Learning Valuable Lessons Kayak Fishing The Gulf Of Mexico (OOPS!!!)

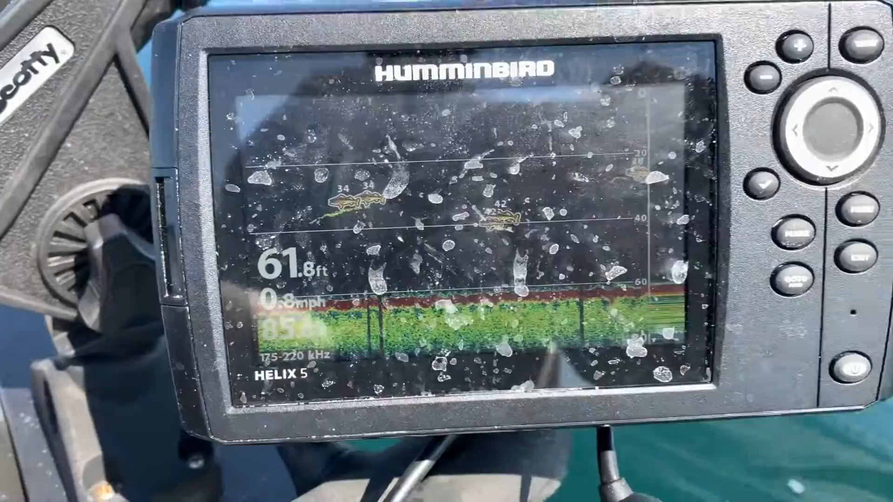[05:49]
On screen: depth 61.8 ft, speed 0.8 mph
and there's fish all up under them I'm just starting to mark fish here sorry my screen's got a little salt water on it but you can see there's fish on there the